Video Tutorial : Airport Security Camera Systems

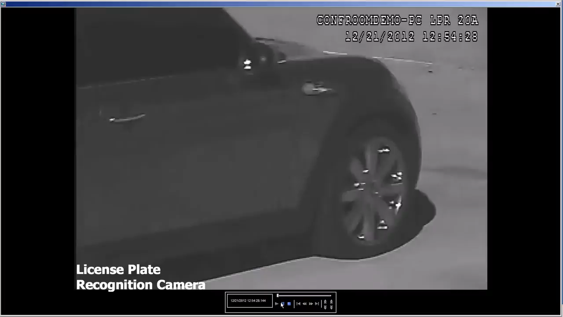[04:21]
and the system shown is our standard LPR solution that has a 99% license plate recognition rate. As you'll see in the video, the difference between our 5 megapixel overview camera and our LPR camera video is clear.